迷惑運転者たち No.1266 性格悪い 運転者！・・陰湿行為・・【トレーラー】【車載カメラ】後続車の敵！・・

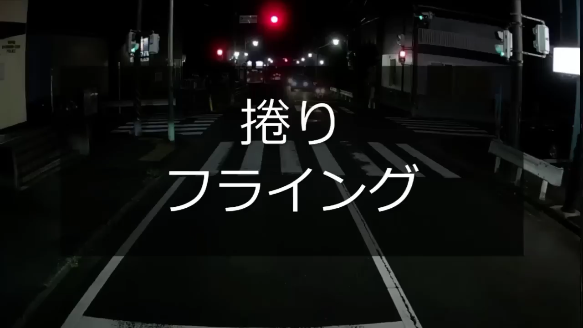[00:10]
バイカス。右から来たのは右から。まあ、手挙げたから許すけどさ、そこ横断歩道だ、横断歩道。もう交差点内入っちゃったね、穴っ柱が。フライングダイブね。